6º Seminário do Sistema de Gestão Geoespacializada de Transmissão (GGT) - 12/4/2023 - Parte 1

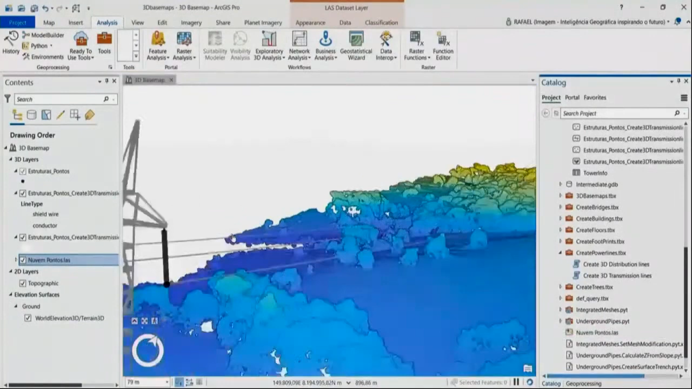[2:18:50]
completa da situação em campo quase uma visualização
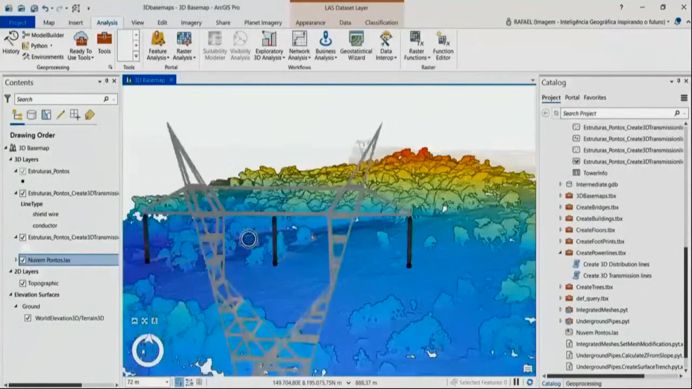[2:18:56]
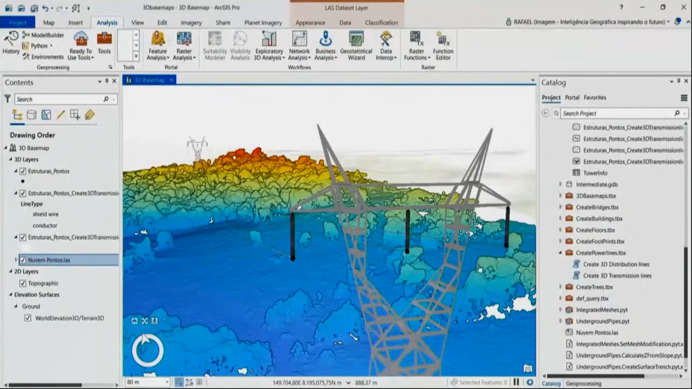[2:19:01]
completa da situação e podendo ter com uma nuvem de pontos que a gente tem em processos como o LIDAR ter identificado os pontos de interferência e os pontos mais próximos que necessitam uma intervenção mais urgente neste vão da linha de transmissão
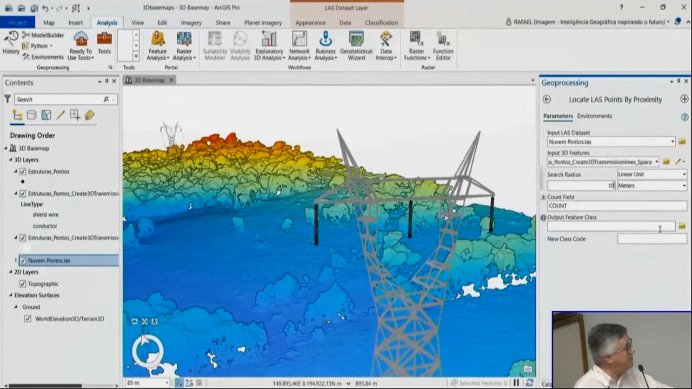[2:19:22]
isso tudo pode ser feito de modo automatizado se você tiver o levantamento da
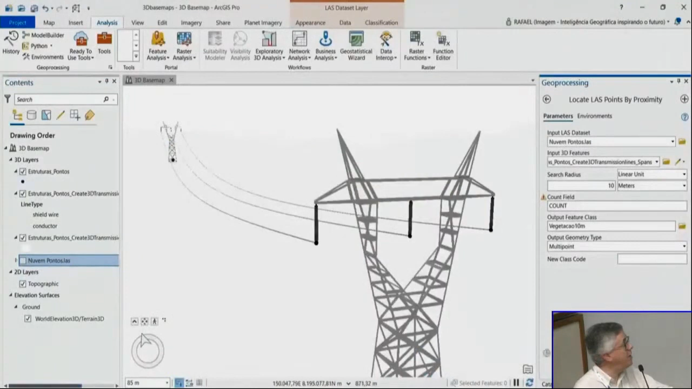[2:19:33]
linha e usando os dados que você já tem do projeto da linha e fazer um processamento para poder identificar esses
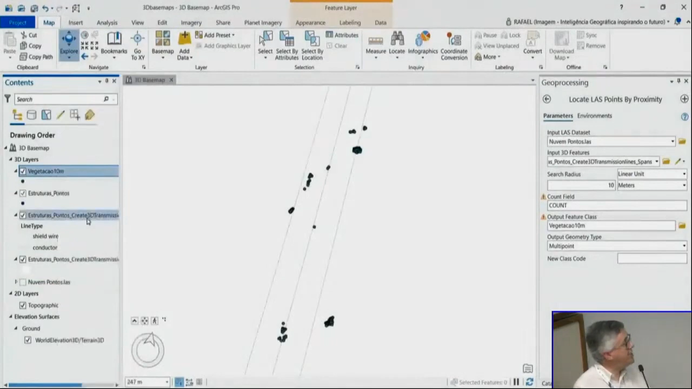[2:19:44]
pontos de maior necessidade de intervenção
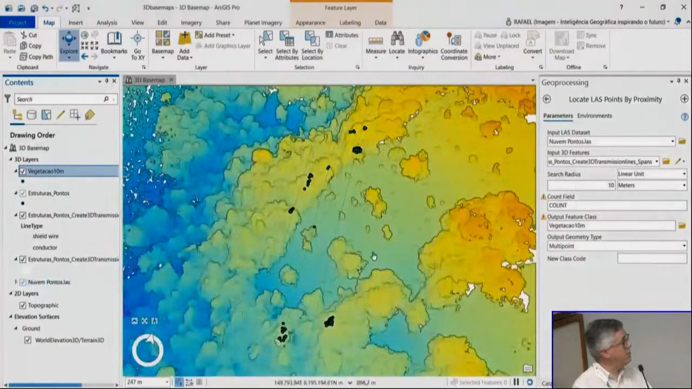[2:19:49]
no caso com a vegetação aqui ok
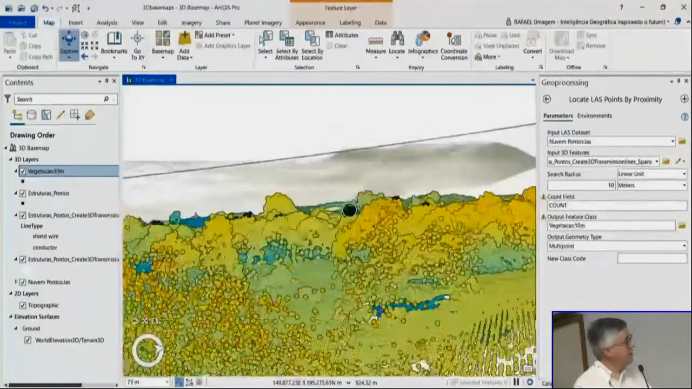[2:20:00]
de uma tecnologia que por enquanto ainda é mais cara o levantamento
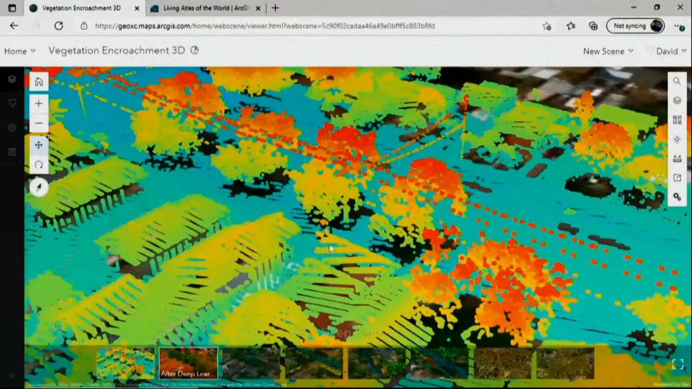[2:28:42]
isso no seu planejamento de manutenção da área da concessão e aqui usando no caso inclusive
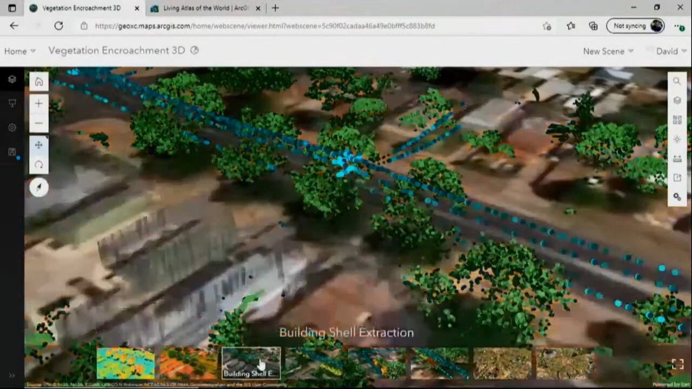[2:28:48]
levantamentos que foram feitos em nuvem de ponto 3D
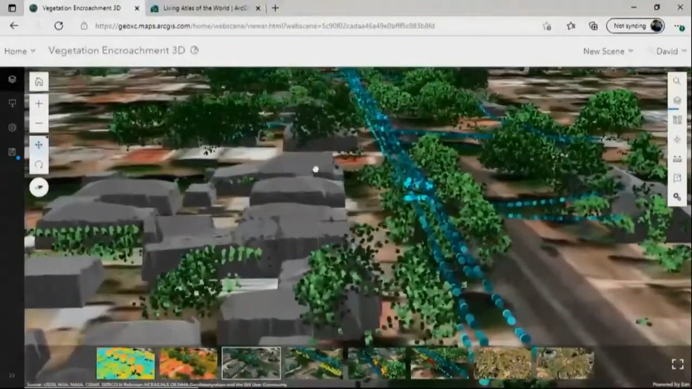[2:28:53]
mostrando pontos de interferência mais próximas baseadas nesses padrões de levantamento e dos ativos verdes da área em estudo